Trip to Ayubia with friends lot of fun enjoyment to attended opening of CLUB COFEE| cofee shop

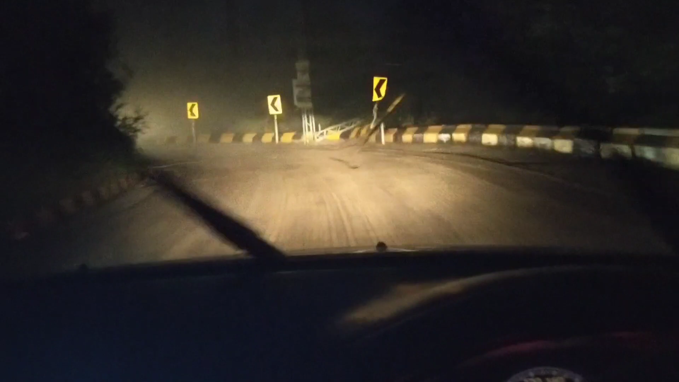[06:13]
आप देख सकते हैं कि बारिश भी लगी हुई है और धुंध के साथ तक फैली हुई है, जमीन पर आई हुई है बादल।